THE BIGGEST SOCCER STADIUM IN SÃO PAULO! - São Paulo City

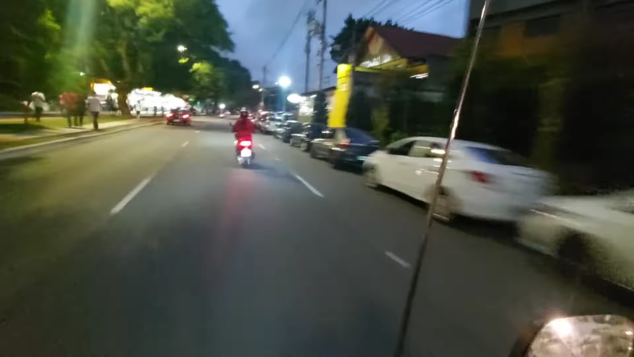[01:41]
The match started already. Ah, shut up. And this soccer stadium, it's so beautiful, really so beautiful. And the main entrance, it's for here.
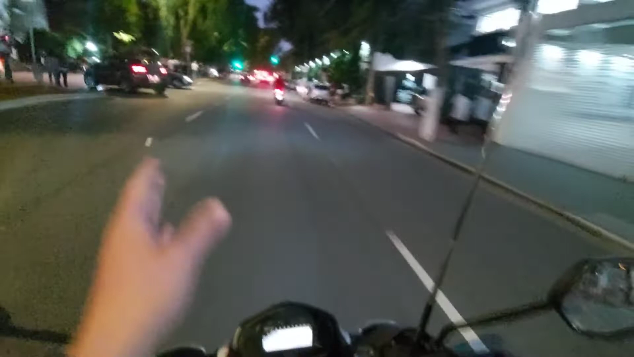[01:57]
You will see the gate one, the main entrance, gate one. Look,
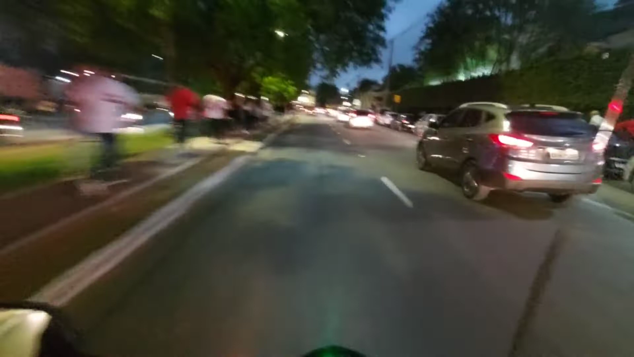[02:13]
a lot of people here, ouch. And when this match happened, it's a party for here. It's really a party.
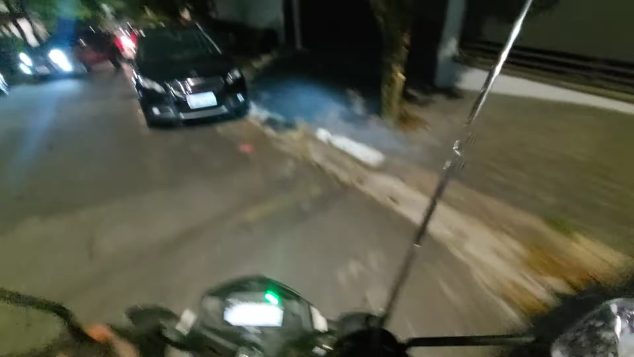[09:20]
Look there, the light. Thank you. It's closer here. But let me try. Show you. I know, jerk. But thank you.